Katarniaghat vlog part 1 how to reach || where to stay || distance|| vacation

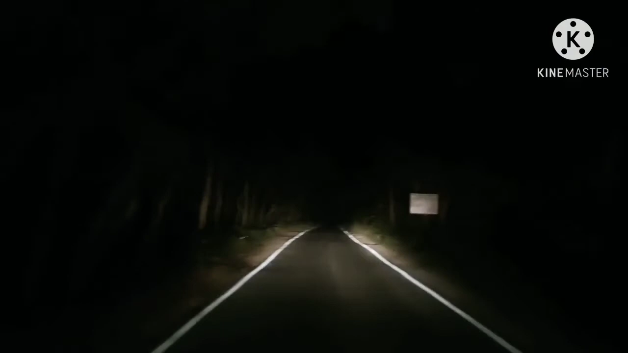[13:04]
जैसा कि आप लोग देख रहे हैं हमें लोटते वे रात हो चुकी है और रात में ये प्लेस सच में बहुत स्केरी होती है। क्योंकि बहुत सारी आवाजे आती हैं और आपको कोई भी रास्टे में नहीं दिखता है तो बहुत सारी जो डरावनी का